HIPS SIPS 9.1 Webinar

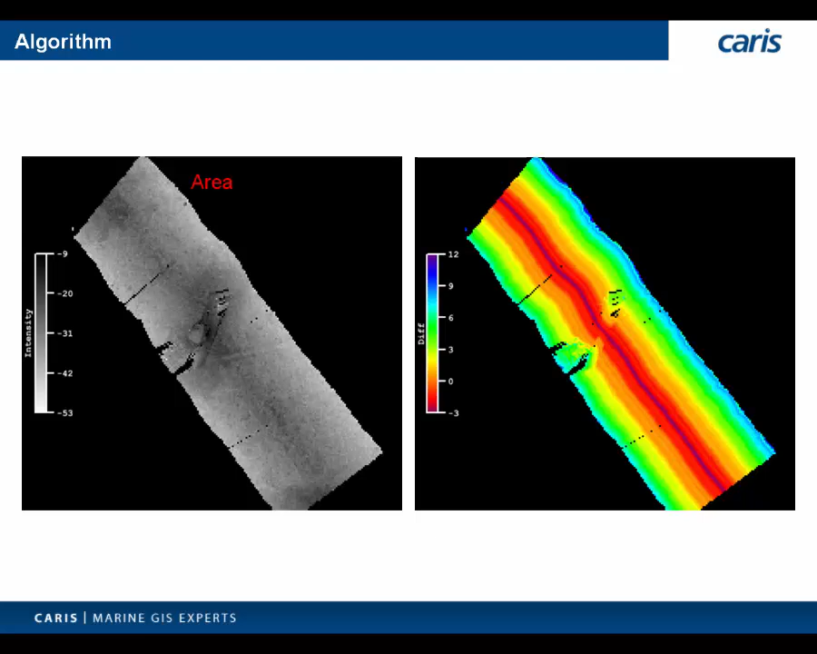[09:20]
We'll look at some larger datasets in a moment to discuss our angle bearing gain correction per optional final step. So here's the bathymetric surface of the full survey we've seen so far.
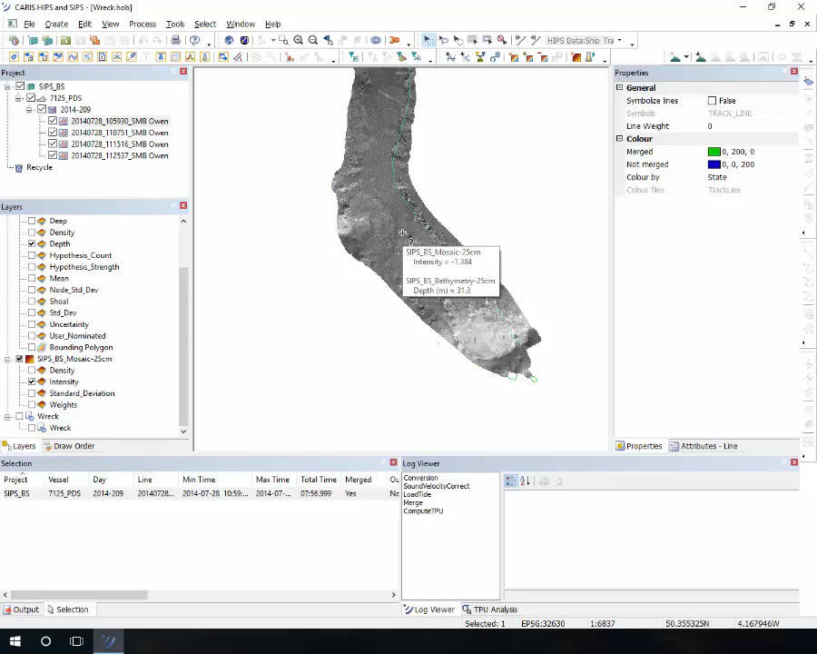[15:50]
it will help the user to correlate all the intensities with the c-bed properties and features. So it can serve as an input for several types of interpretation. And in HIPS, we provide tools for interpretation on 2D.
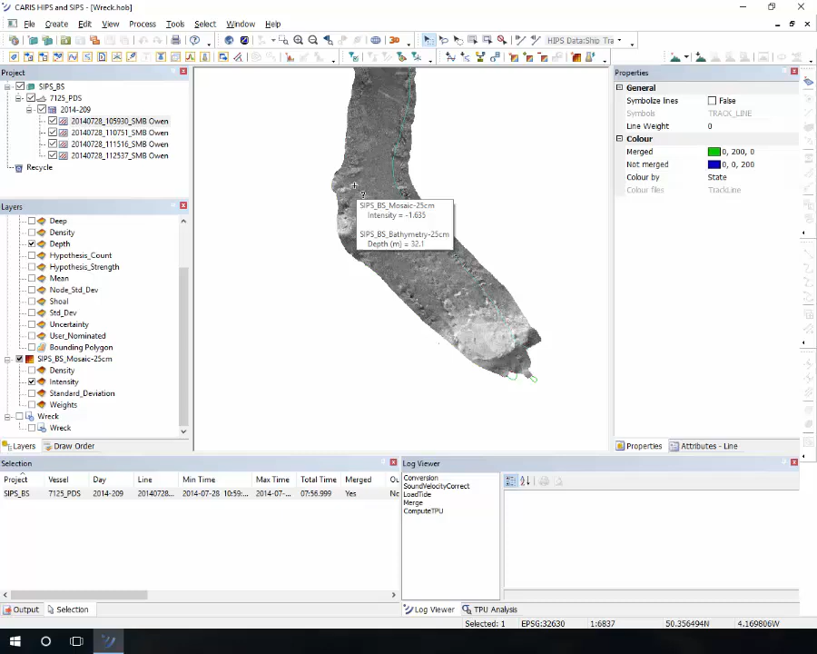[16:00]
On screen: depth 32.1 m
In that case, you can, uh, work with the project, uh, the, uh, the mosaic, uh, properties. So you can change, twist all the properties around. And you can also, uh, work with features. So you can, uh, do vector interpretations on, on the mosaic.
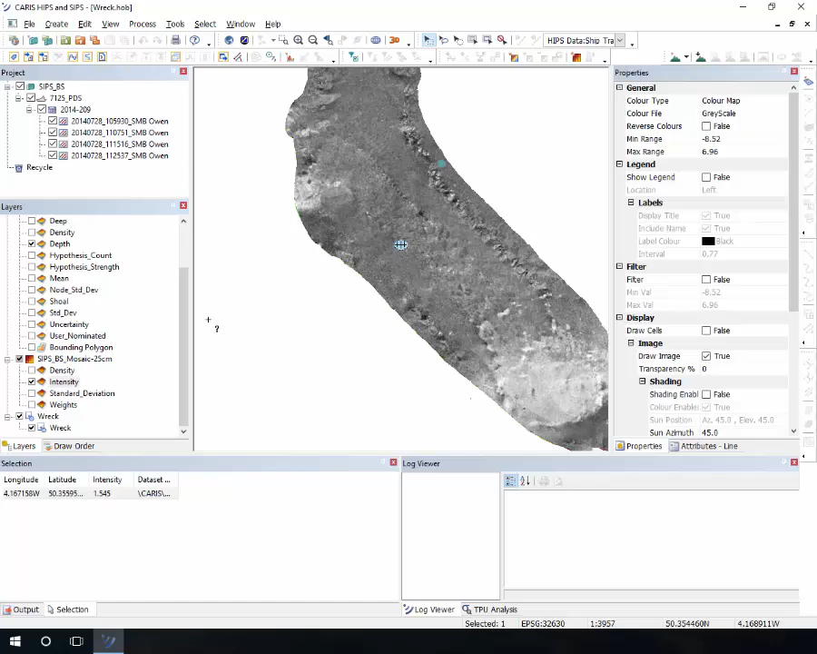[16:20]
In this case, we have a rack interpreted here. If you zoom in, there's a rack and this is the interpretation of the rack.
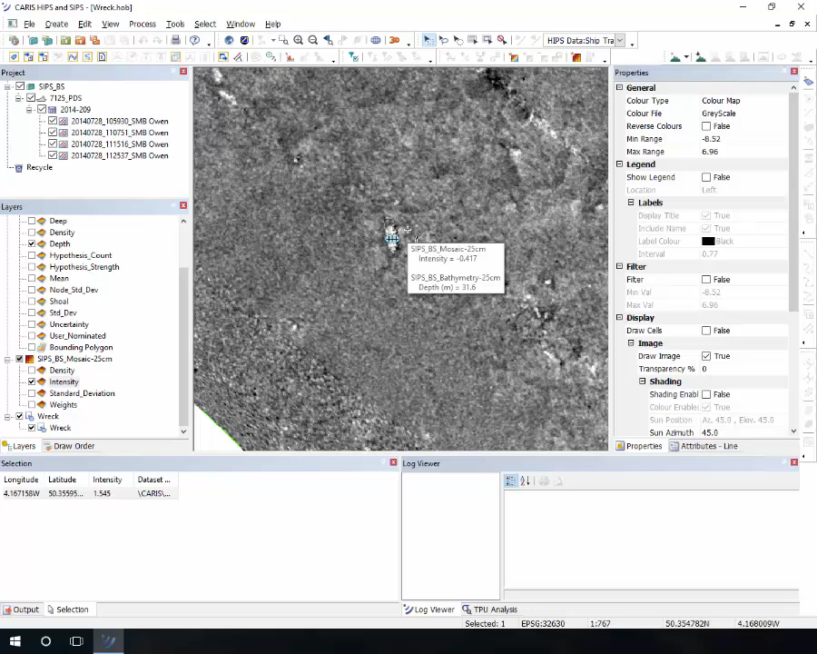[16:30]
On screen: depth 31.6 m
Um, you can export that after if you want to. So besides the 2D, um, we also have a 3D.
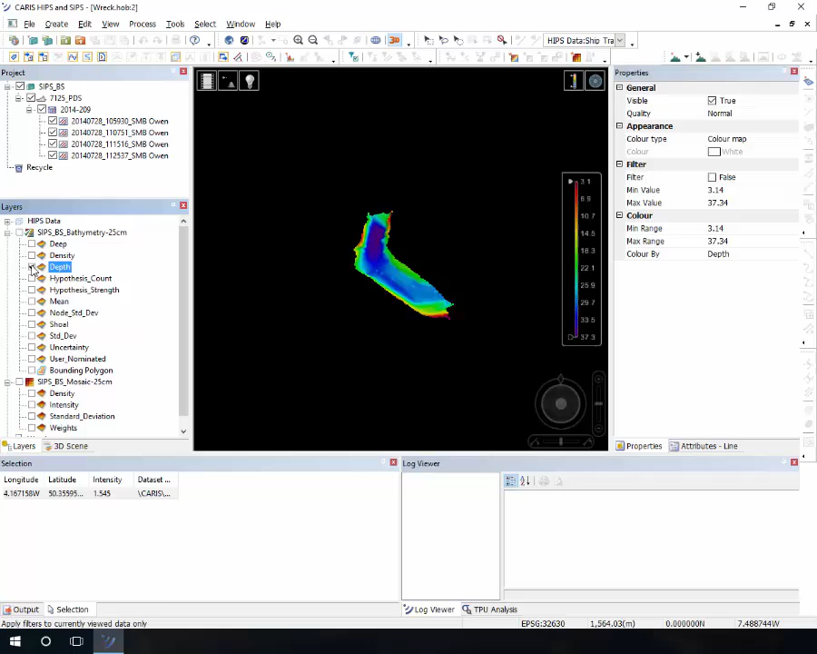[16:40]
So the 3D view, you can basically drape the mosaic over the bifimetry. And let me just change here.
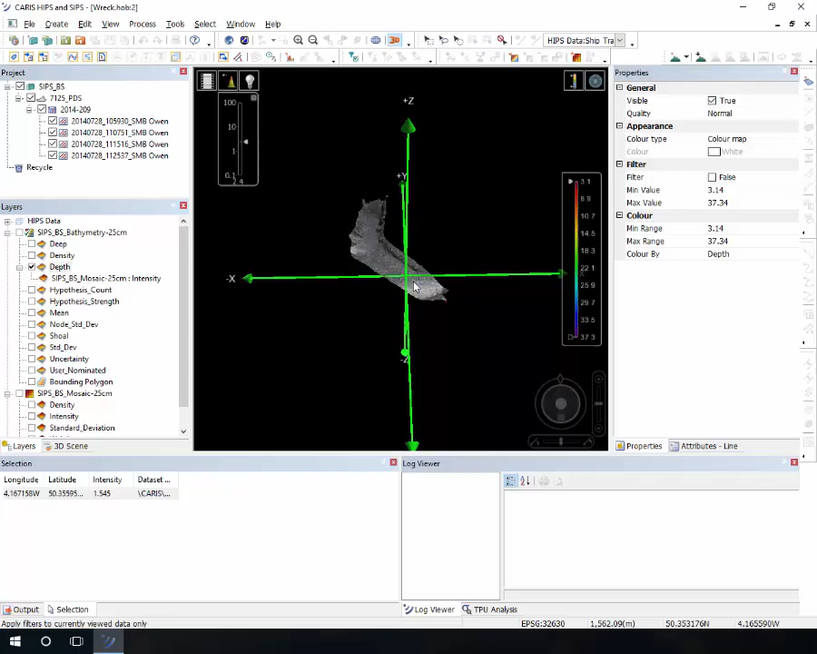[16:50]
And now you can confirm your interpretation. So here you can see the rack and you can also see different features on the c-bed over the bifimetry.
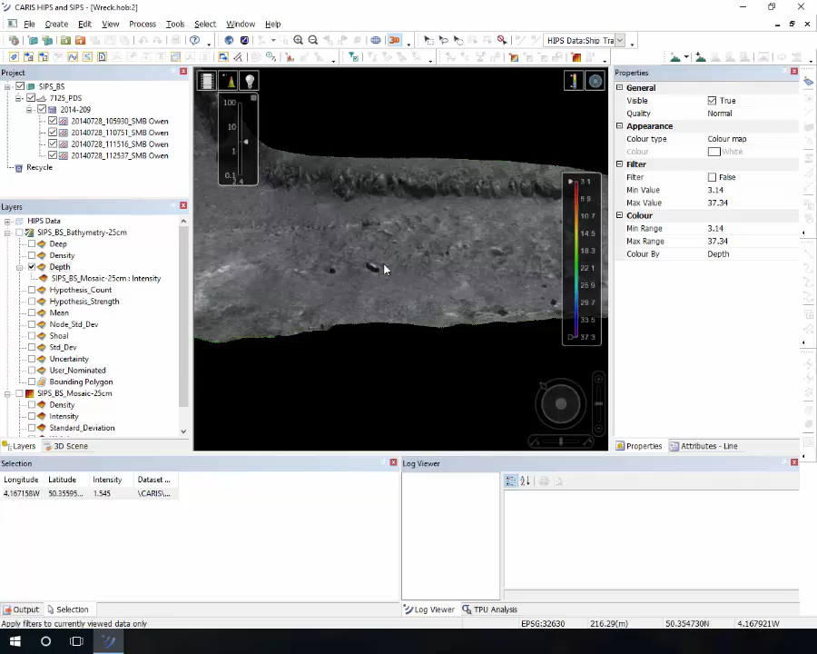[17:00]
So that makes easier for all the interpretation.
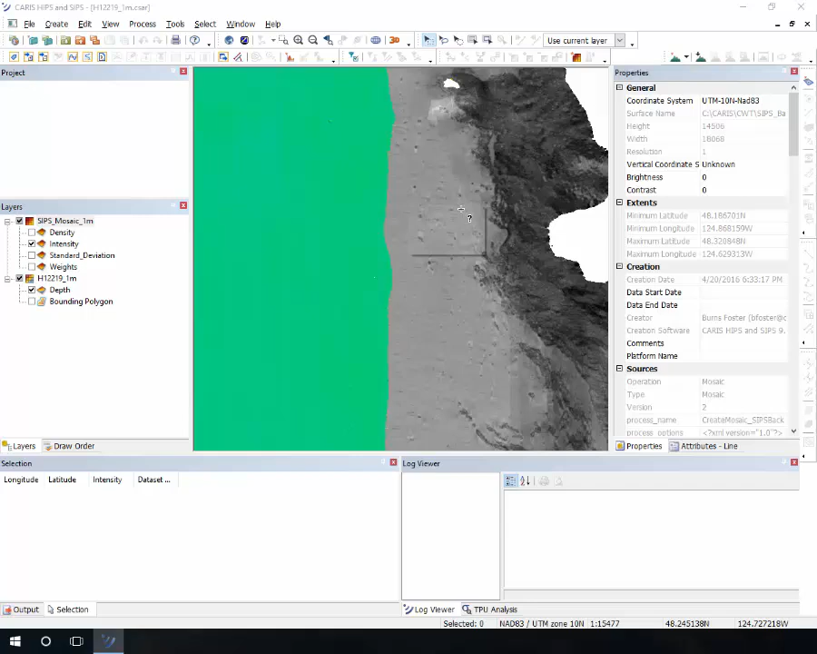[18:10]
And where the mosaic lands, you don't see, um, you don't see much difference. It's basically the same feature, um, the same intensity where it lands. Uh, here you can see the difference is due to the APG. But the, the, the, the nice thing about this,
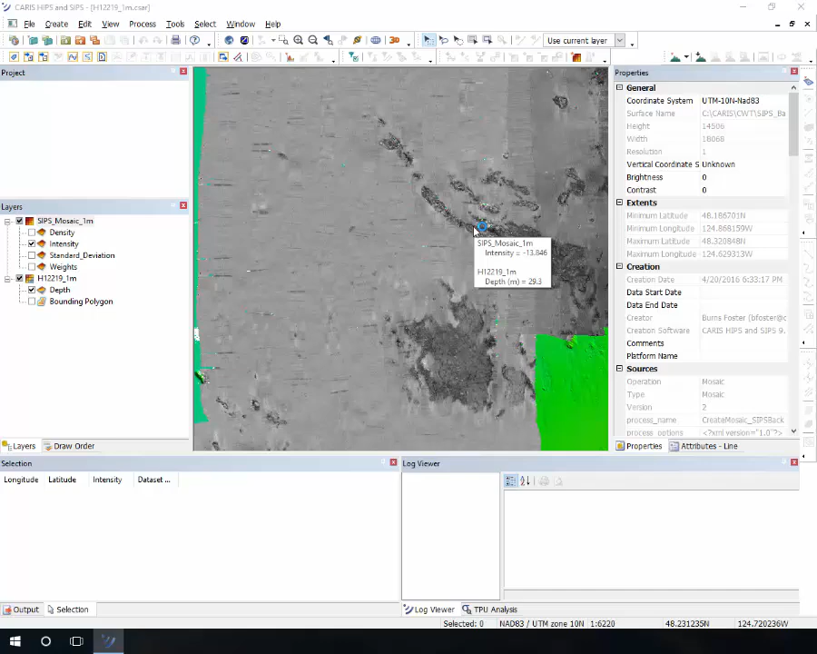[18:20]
um, you can see the difference between the rocky areas and the rest of the seabed. So these are well defined, which is nice for interpretation.